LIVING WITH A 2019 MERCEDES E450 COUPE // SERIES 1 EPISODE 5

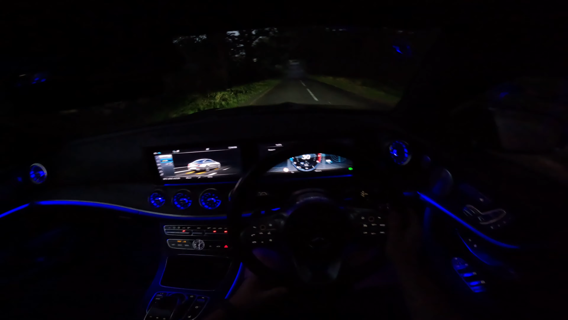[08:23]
And, first things first, this looks, well, sick is the only word that I can think of using to describe this. It really does look like a spaceship at night, doesn't it, this thing?